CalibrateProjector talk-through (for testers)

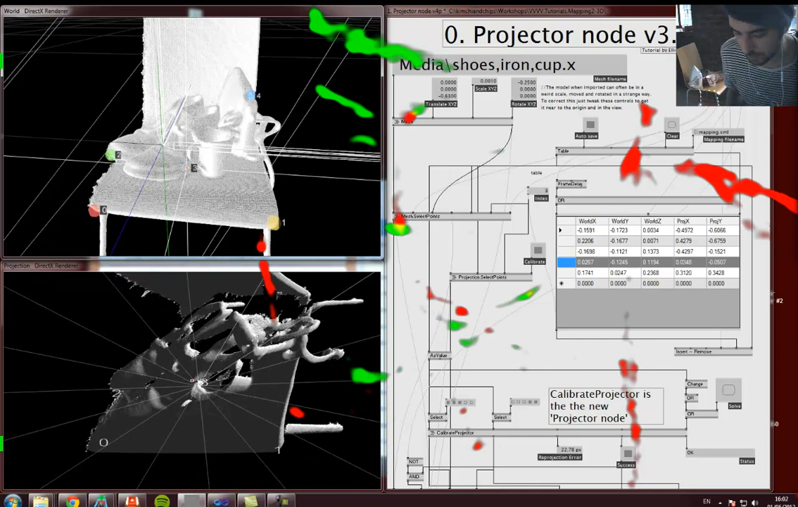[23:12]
move that third point and see what happens if it's down here